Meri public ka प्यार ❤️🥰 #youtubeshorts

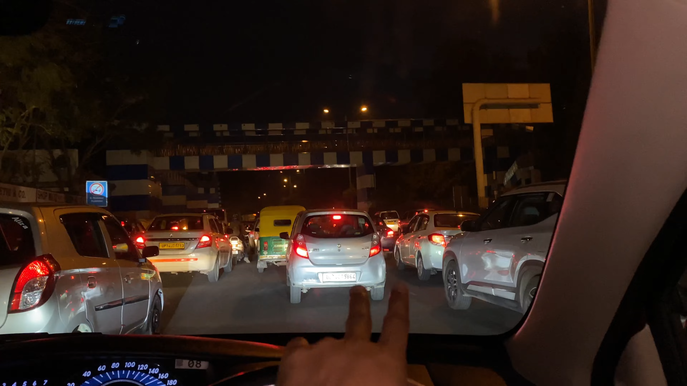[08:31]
ट्रैफिक की, 6:50 होने वाले हैं और ट्रैफिक, घर पे जाने जाने में 1.5 घंटा लग जाएगा, इतना भयंकर ट्रैफिक है, ये पूरा रेड लाइट तक होगा IT गेट की।